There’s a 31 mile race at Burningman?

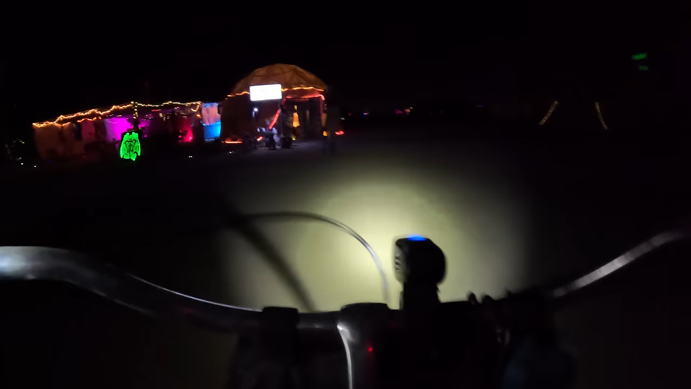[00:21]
Making my way to Pink Lightning. They're at 7 and D.